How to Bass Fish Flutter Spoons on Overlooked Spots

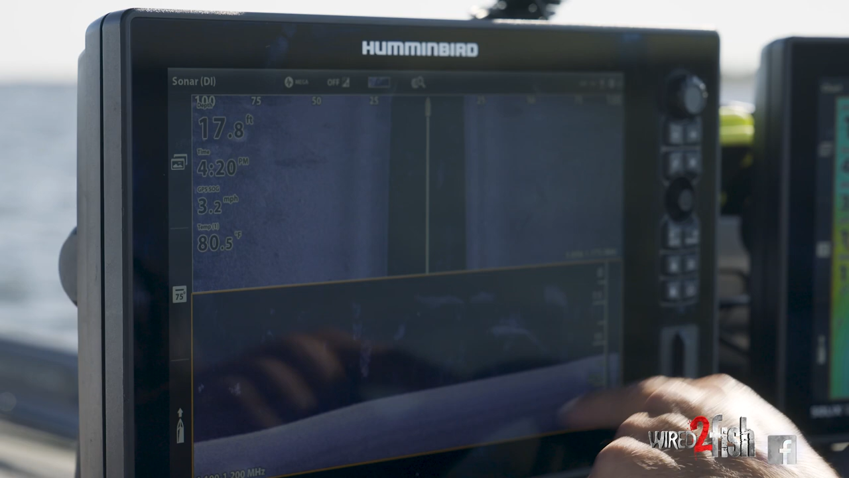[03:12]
On screen: depth 17.8 ft, water 80.5°F, speed 3.2 mph
bass uh white bass sand bass whatever these are they're a lot
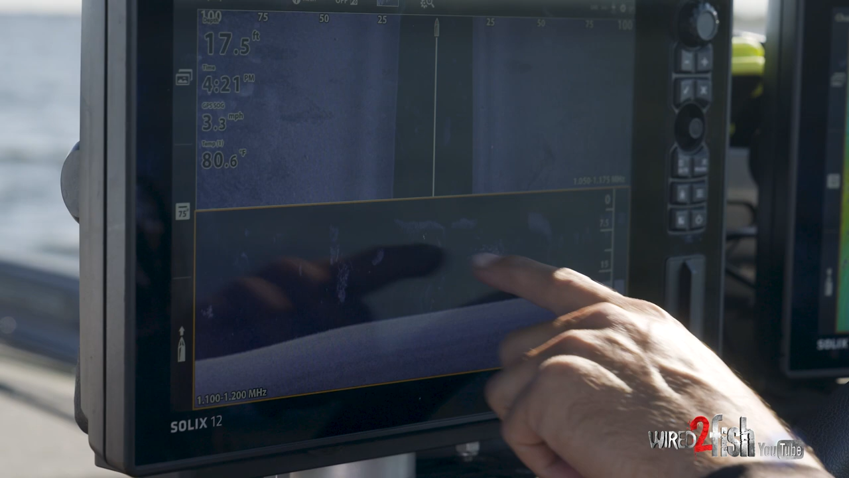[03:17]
On screen: depth 17.5 ft, speed 3.3 mph
bigger than what those shad are so a saddle is a good place to kind of idle
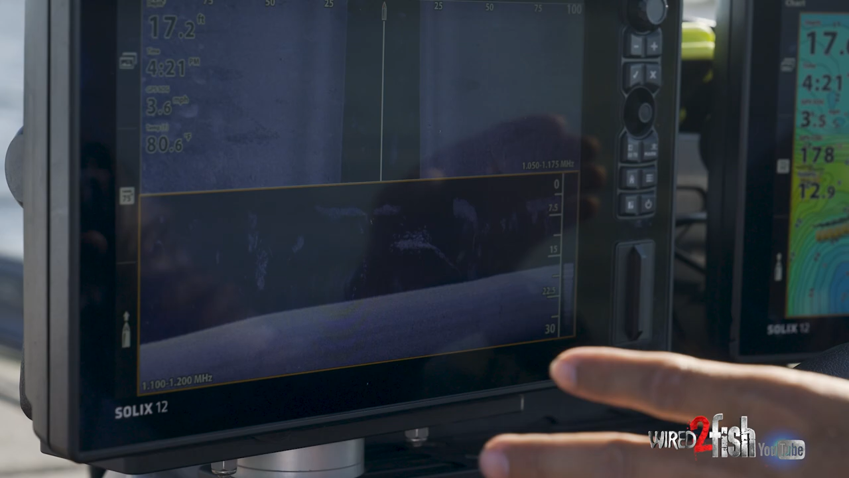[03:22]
over and pinpoint where some of these predatory fish are ambushing uh these shad so you know when a lot of people
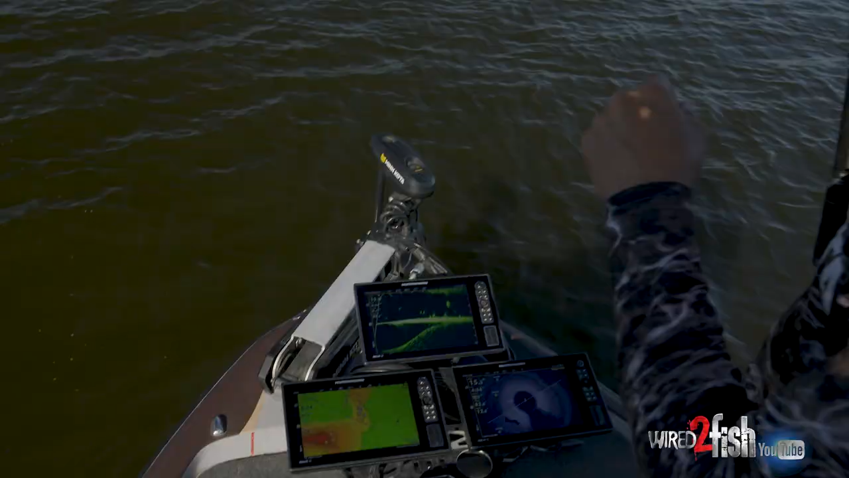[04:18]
those are all bass boys oh yeah they're following me dude
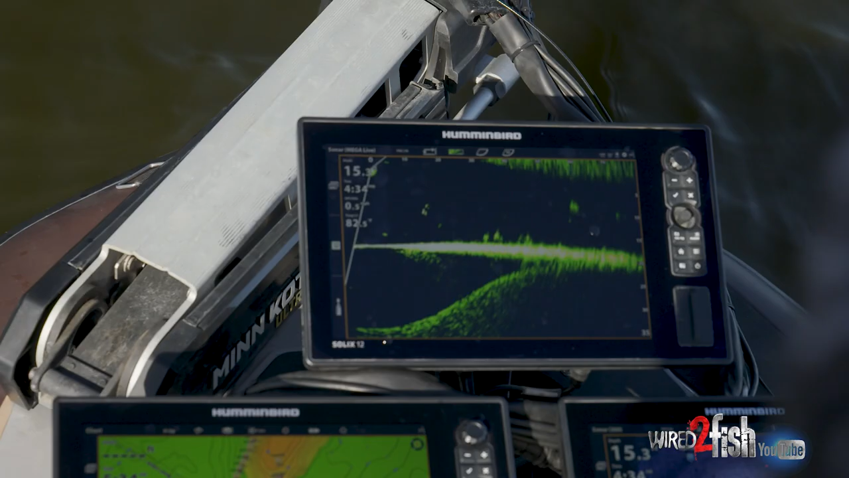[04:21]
there's one got him yep big one
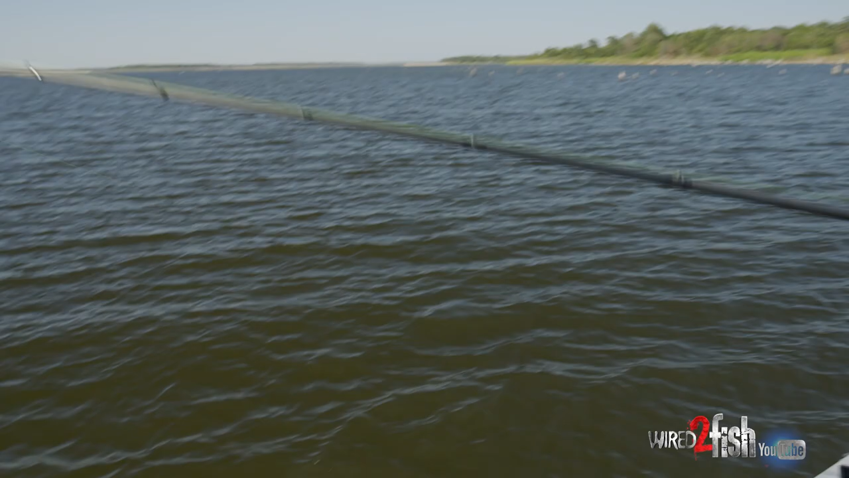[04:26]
yeah there we go he ain't big but he's fun that is cool man that's one of the funnest bites and you could see all his buddies down there you just have a gorgeous
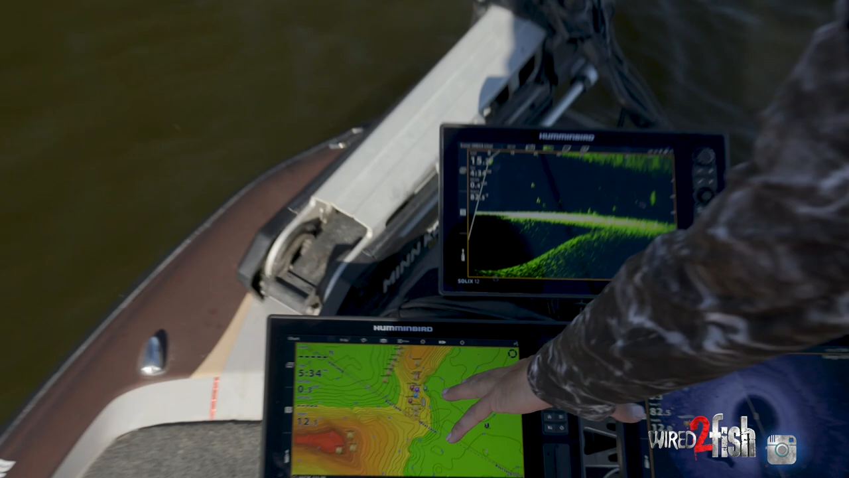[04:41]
saddle here lake master vx the new stuff and i've got all the different colors
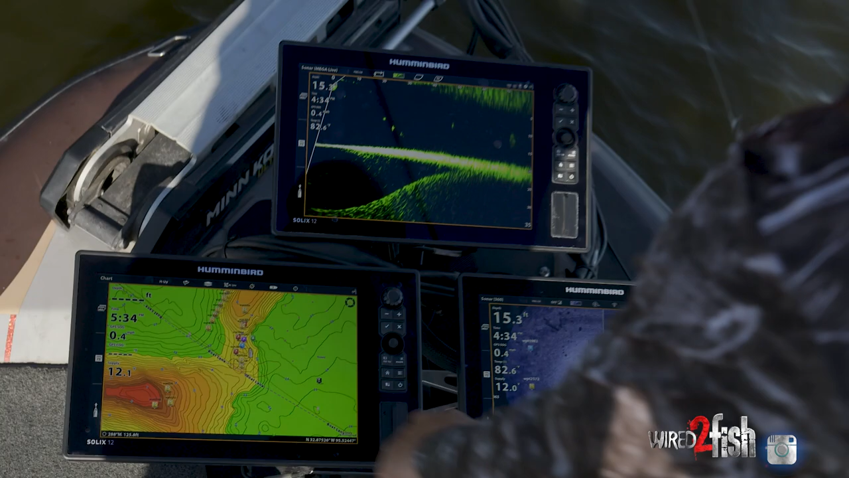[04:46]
on here and i could really identify that saddle nicely a couple waypoints and
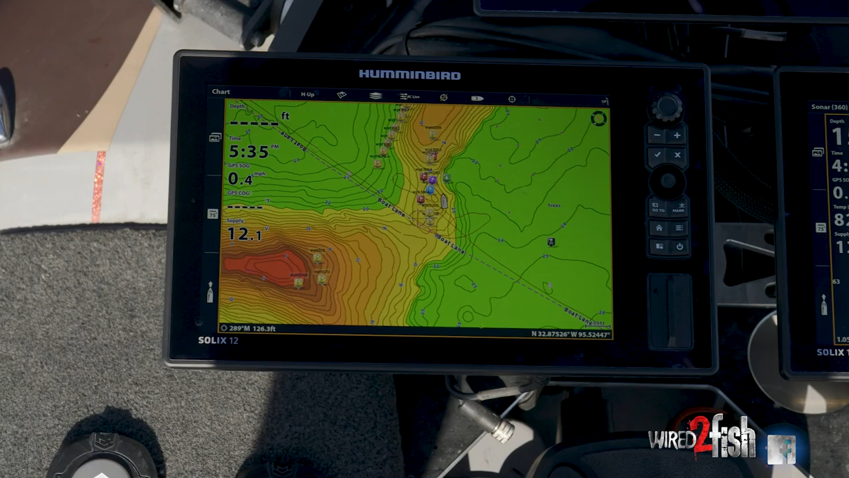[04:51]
those you know the shadows on 360 look how apparent they are i mean that is them
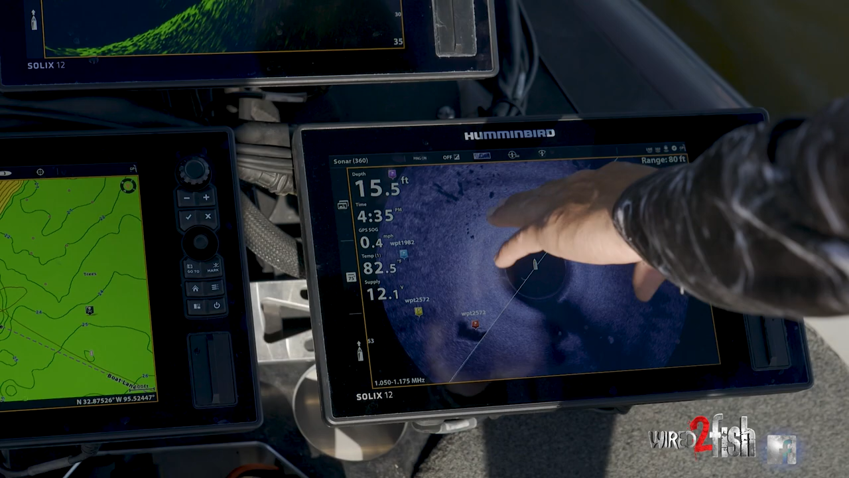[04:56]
On screen: depth 15.5 ft
right there just simply in that 11 o'clock position i
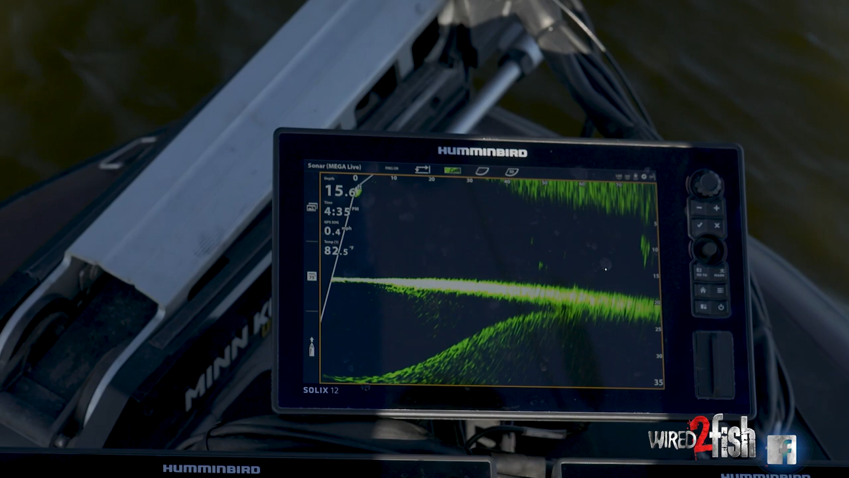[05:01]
pan that ultrax over there and look at all those bass suspended this tells me there's a suspended
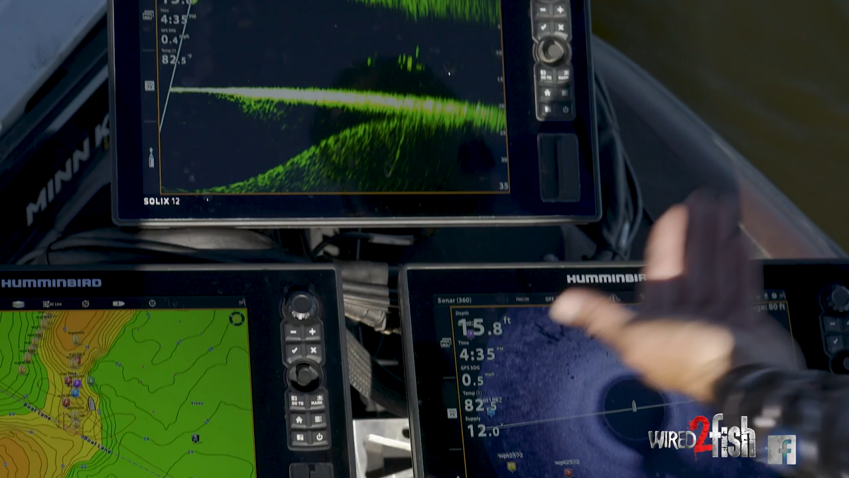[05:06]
On screen: depth 15.8 ft
up off the bottom mega live tells me exactly how far down and that's 10 feet so when i pitch my flutter spoon down there i'm watching i'm watching it down
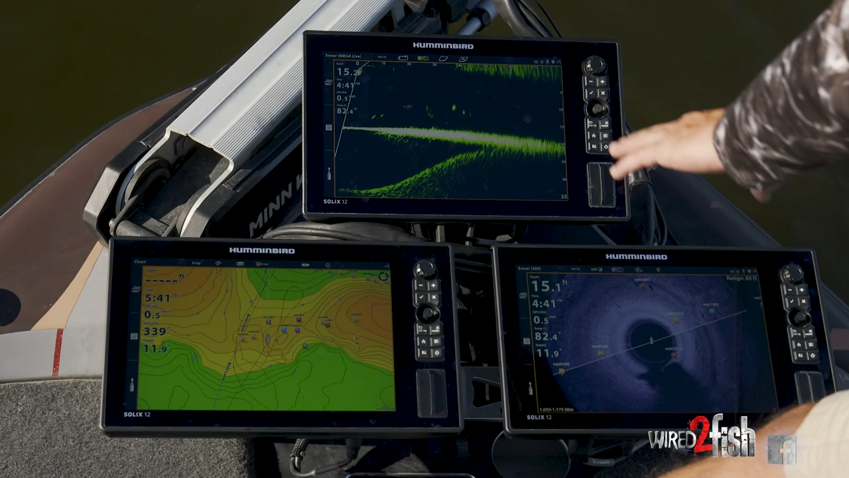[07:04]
and you see those beautiful fish suspended off the bottom i mean i feel like these
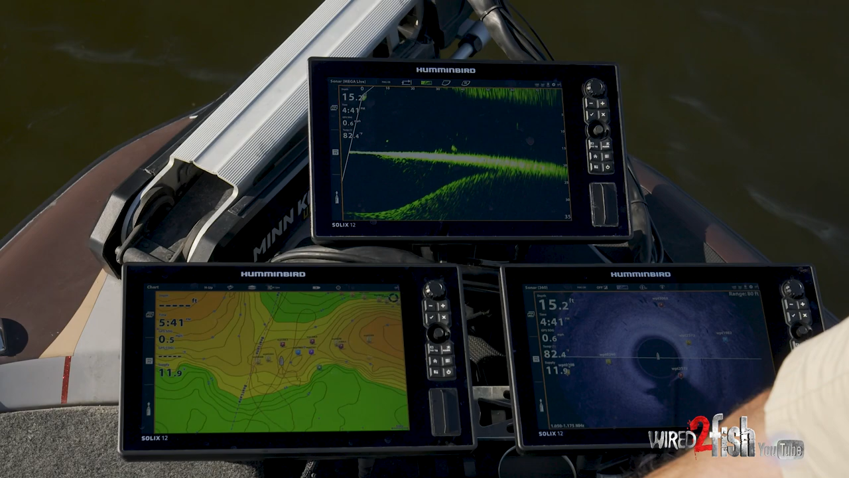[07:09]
fish have seen a whole bunch of crankbaits a whole bunch of jigs but this big fake piece of metal really just represents these little white bass and these big giant gizzard shad that are cruising around and it drives fish nuts especially when the water